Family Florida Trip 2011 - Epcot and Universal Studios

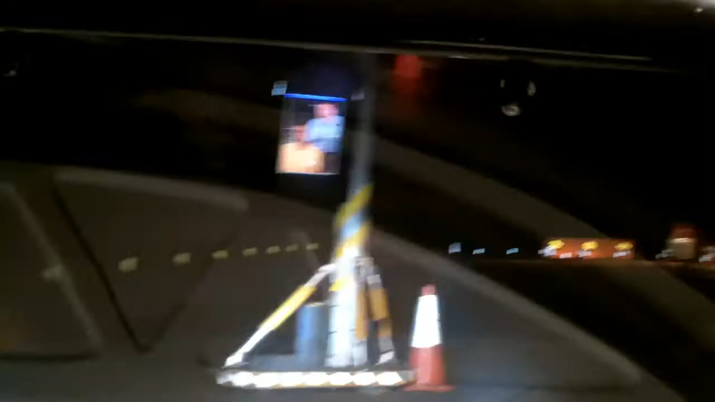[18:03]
Okay, I'm going to take you right up to the cones, hit the brakes, and see if I can steer you through. Hold on.